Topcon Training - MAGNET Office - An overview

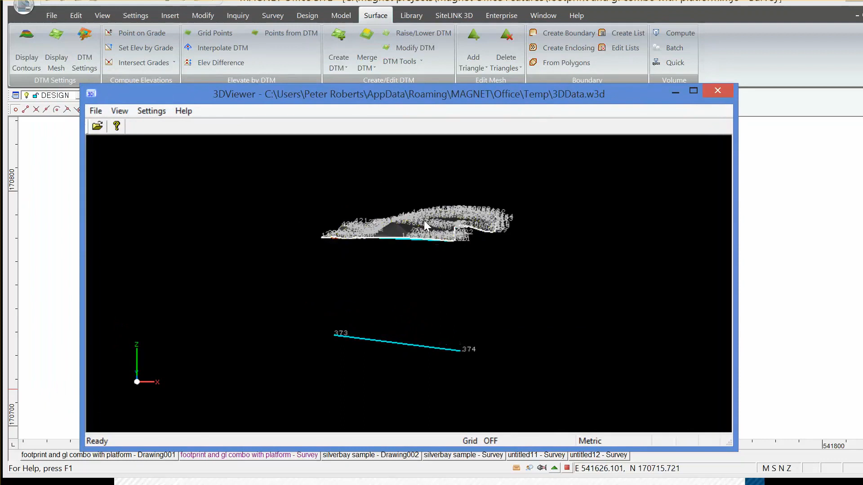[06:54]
And then we get a graphic on the screen, which allows us to fly by effectively in 3D, 3D perspective view, the two surfaces.